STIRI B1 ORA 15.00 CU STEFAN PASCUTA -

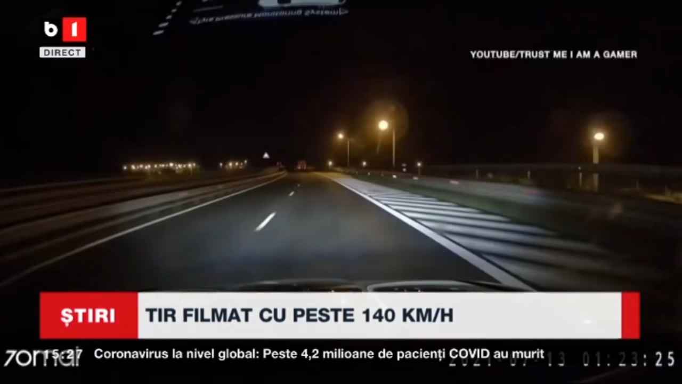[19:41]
Șoferul devansat de tiristul vitezoman depășise la rândul său la limită viteza maximă permisă pe autostradă Cu toate acestea a fost șocat să vadă că
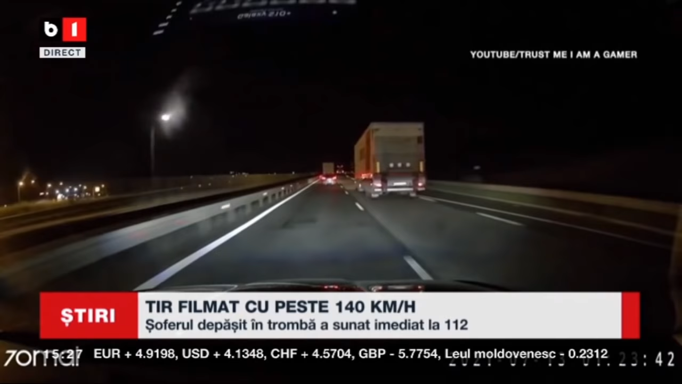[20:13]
un tir trece pe lângă el în mare viteză pe banda a doua Conducătorul auto a sunat la 112 și a raportat incidentul Imaginile halucinante vin în contextul în care numărul accidentelor pe autostradă a fost extrem de mare în ultimul timp Weekendul trecut 24 de oameni și-au pierdut viața și 28 au fost răniți pe șoselele din țară Rămâne de văzut dacă șoferul de tir va fi identificat până la urmă și sancționat de polițiști